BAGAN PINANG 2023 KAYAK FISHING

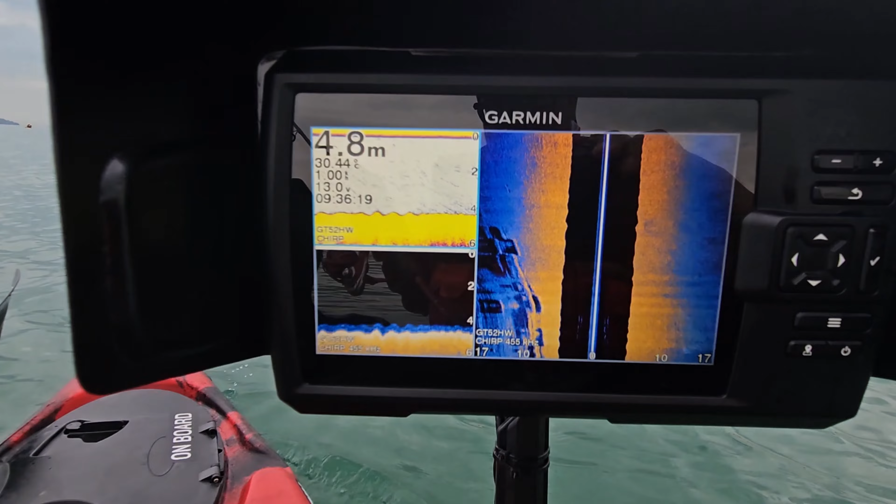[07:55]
On screen: depth 4.8 m
Okay guys, tengok eh, dekat sebelah kiri ni ada banyak structure which is around this area.
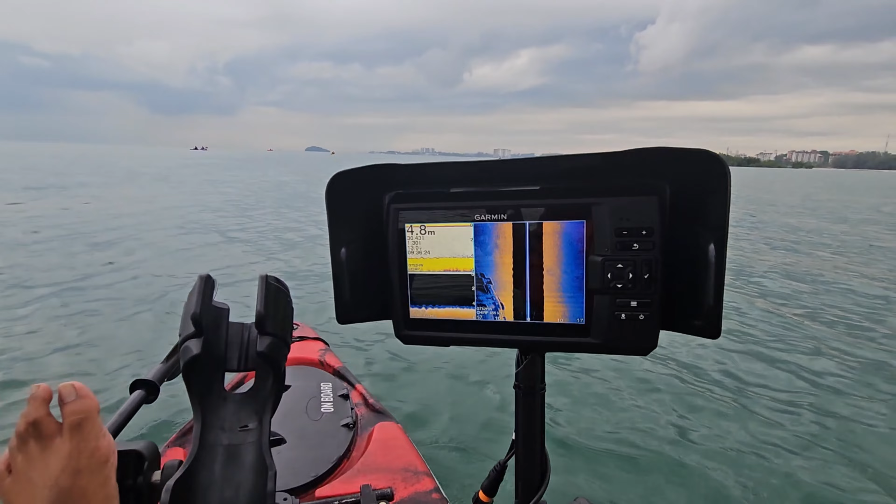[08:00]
Okay, there's one particular coral yang saya suka pergi tadi. Daripada tadi dia kena hit. Let's go back to that place.
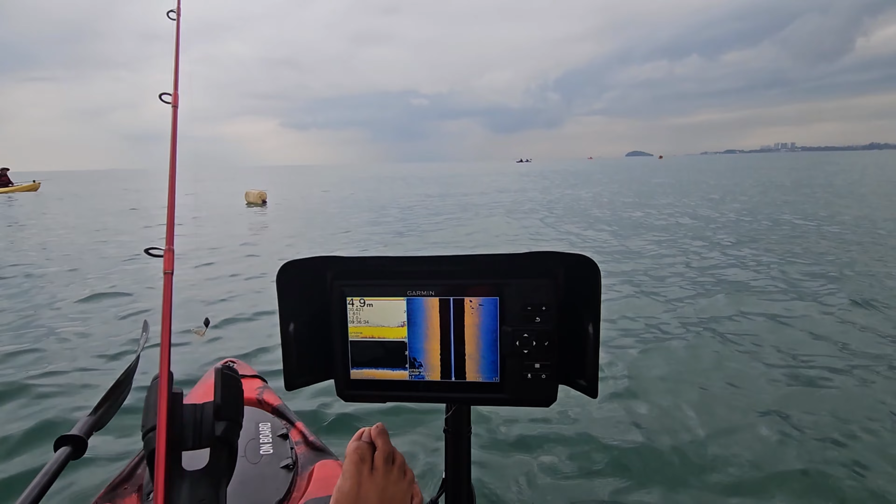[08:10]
Need to set dulu. Okay, nampak? This is the coral that I was talking about.
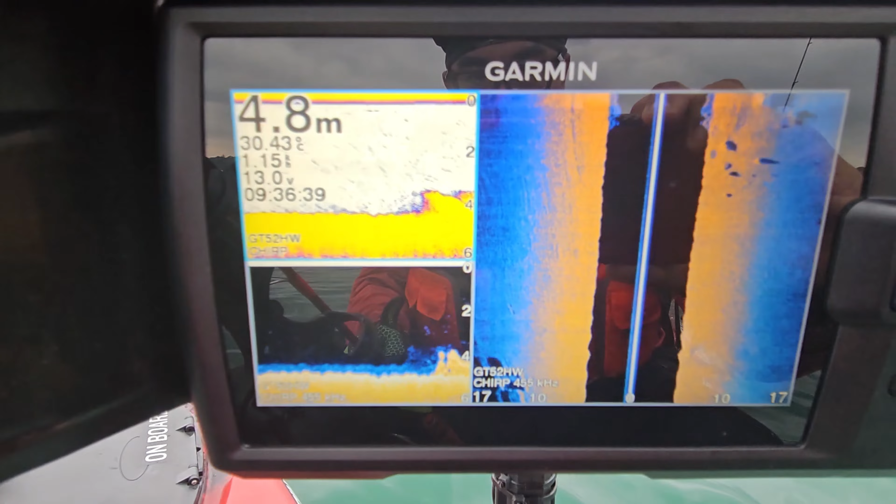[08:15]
On screen: depth 4.8 m
Tempat ni, daripada tadi memang asyik kena sentap je.
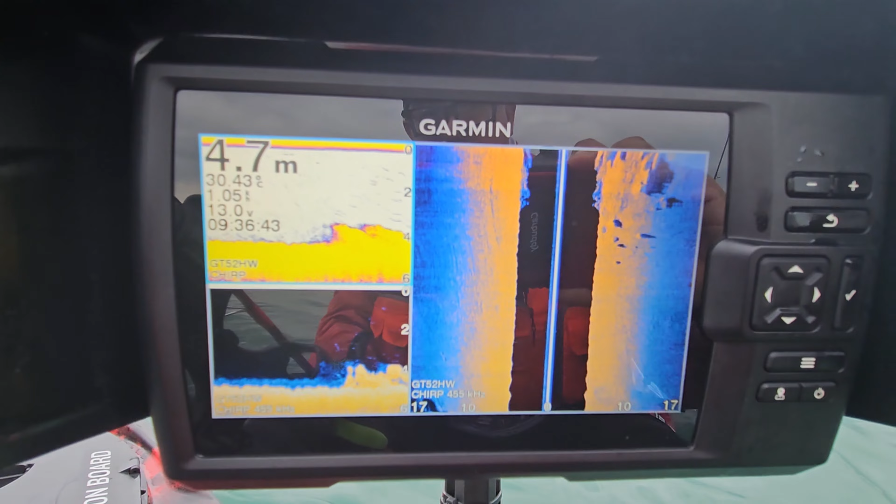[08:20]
On screen: depth 4.7 m
Tapi tak dapat set hook. Macam gila. Abang Rick, tak kumpau.